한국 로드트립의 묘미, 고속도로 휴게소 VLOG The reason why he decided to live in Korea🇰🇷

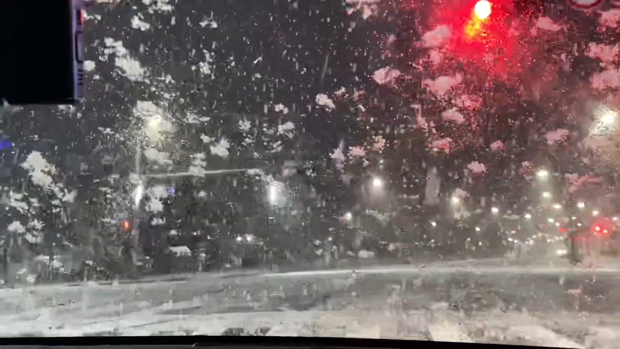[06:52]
얇갱이? 해양에서 여기 오는데 2시간 반 넘게 걸렸어요 눈 쌓이는 거 봐 아 진짜